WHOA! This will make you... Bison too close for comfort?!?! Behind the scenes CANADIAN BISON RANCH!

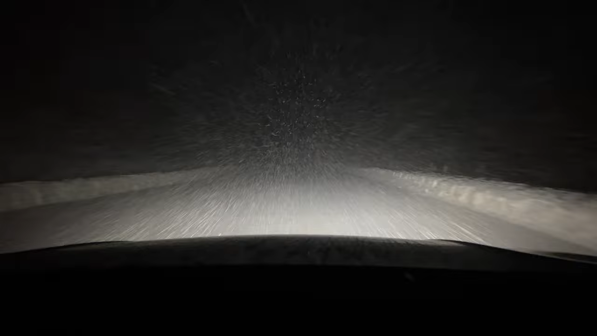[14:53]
Rockies in a snowstorm, apparently, or at least thick snow. As long as it stays below the bumper, we're okay. I do this all the time.